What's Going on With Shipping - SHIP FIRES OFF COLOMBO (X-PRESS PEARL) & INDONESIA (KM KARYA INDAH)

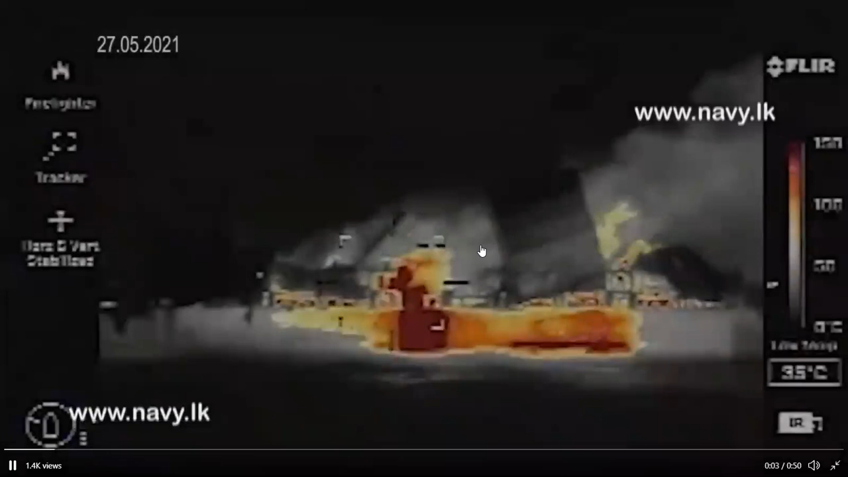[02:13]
They use a flare, a forward-looking infrared monitor.
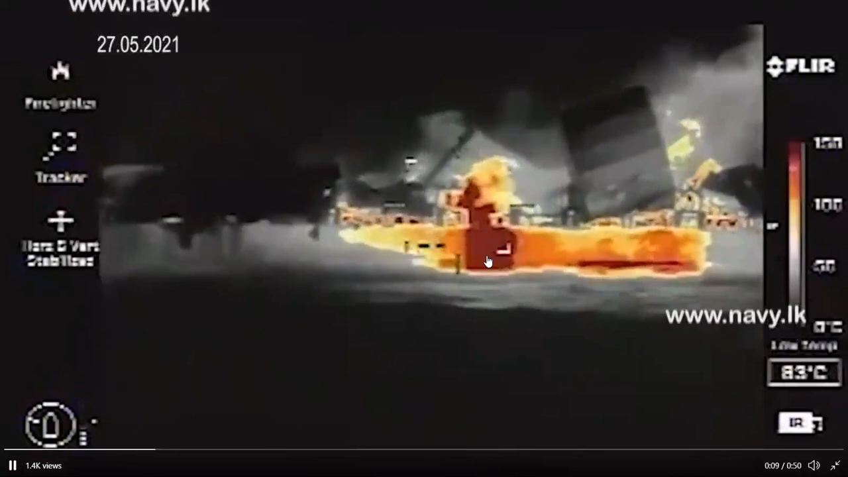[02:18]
On screen: spot 83°C
So what you're seeing is hot spots on the vessel. You can see the hot spots. Red, obviously the hottest spot on the vessel.
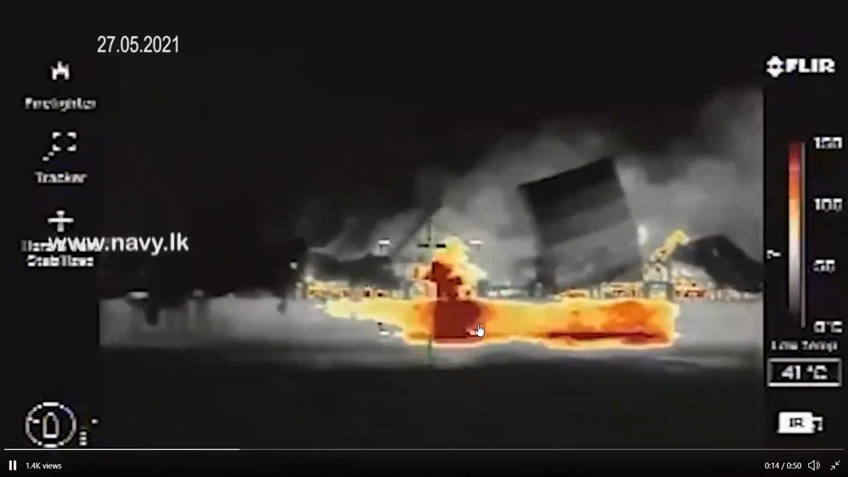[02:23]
On screen: spot 41°C
Yellow, still warm. And then moving on to the gray.
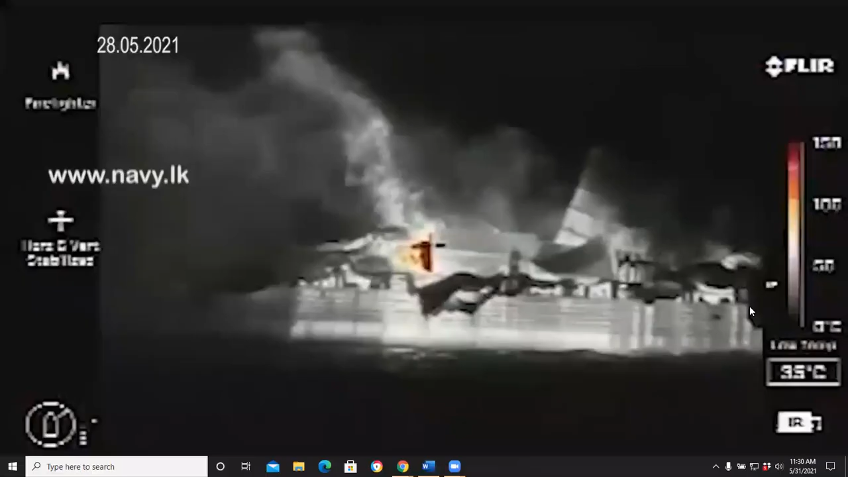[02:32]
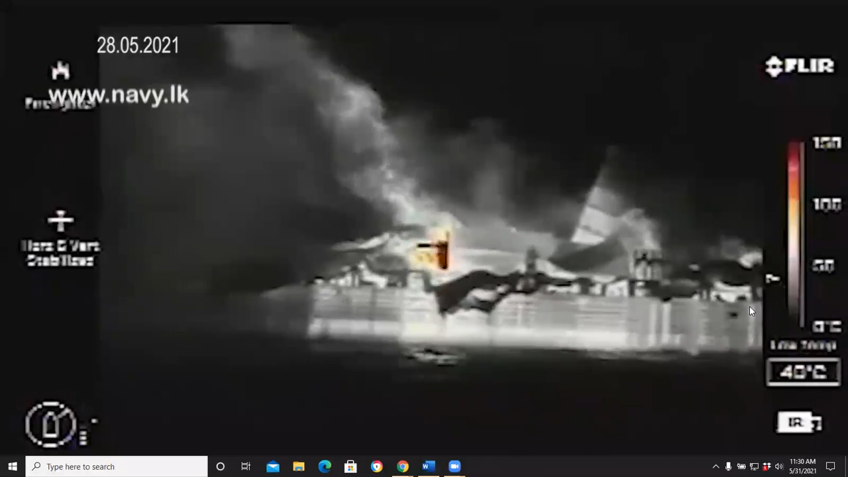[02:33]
And as the days progress, the fire begins to get under control more.
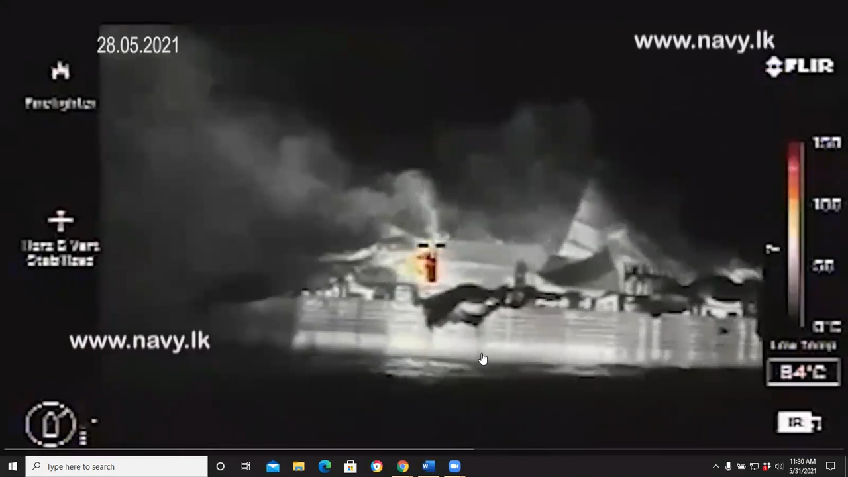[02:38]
You'll still see some hot spots burning inside those containers.
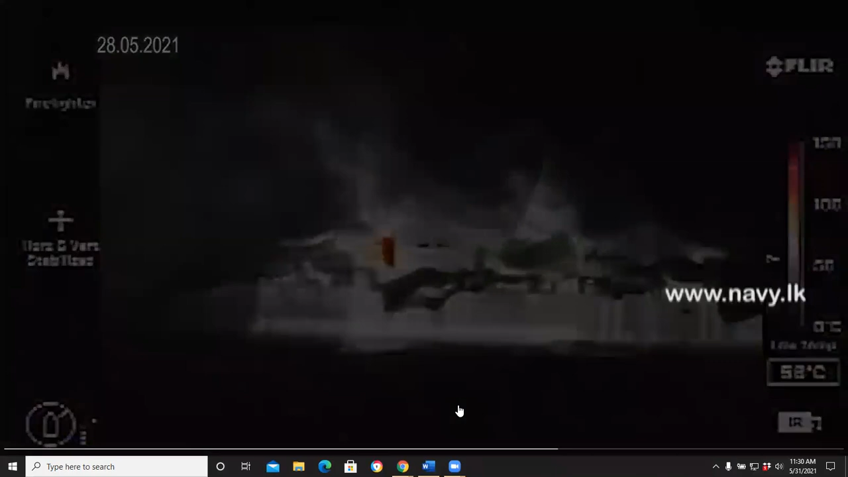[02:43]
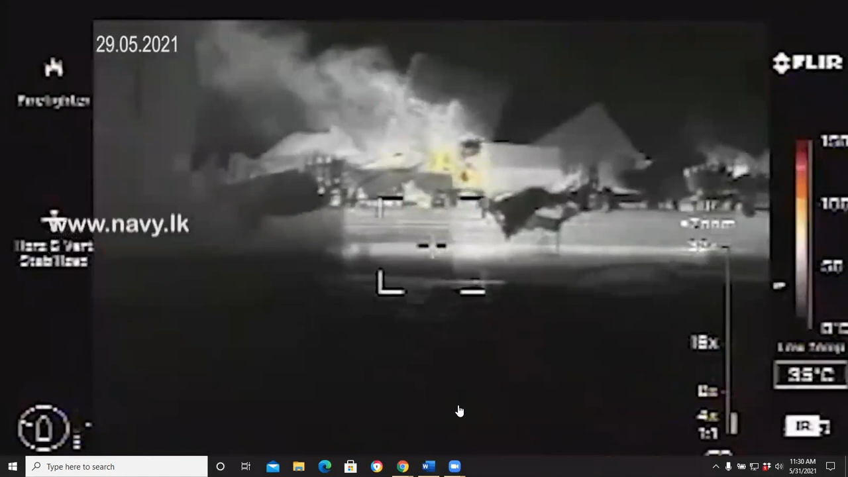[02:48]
And this shows the progression of the fire. You still get a lot of heat in there, even though you don't have a lot of red right there.
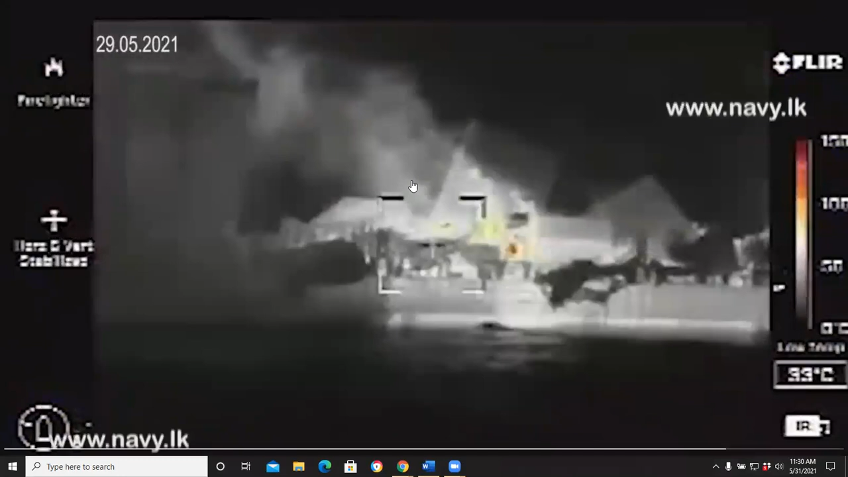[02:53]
On screen: spot 33°C
You're still having a lot of radiant heat. And if you see those red in the interior there, that's in the inside of the vessel. Those are those interior containers. You also don't get a good view, by the way, of the fire below decks.
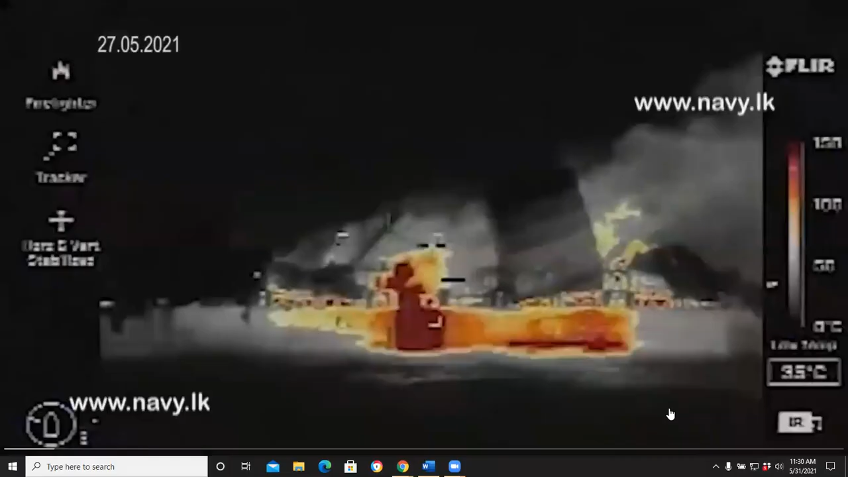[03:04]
You'll see how it stops right there on the water line. You're still having heat below the water line. Something that you just don't see on these vessels at this time.
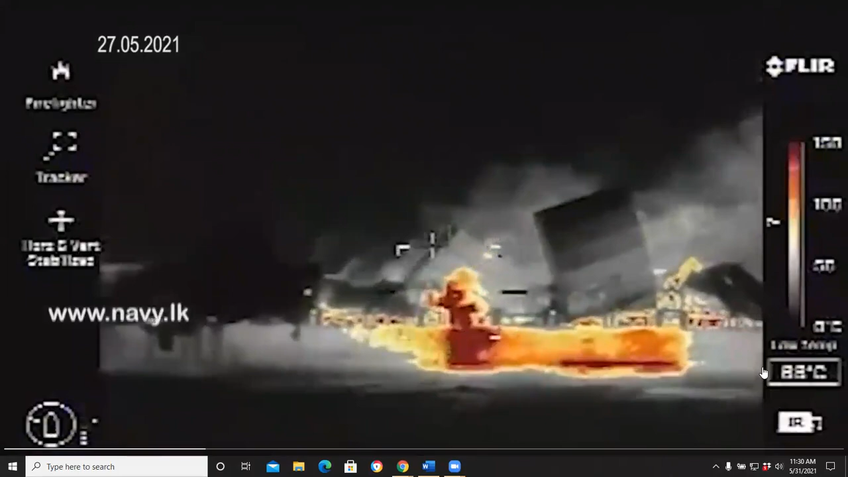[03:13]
This in that GCAP story still talks about the ship being an anchor at 9.5 dornical miles off Colombo.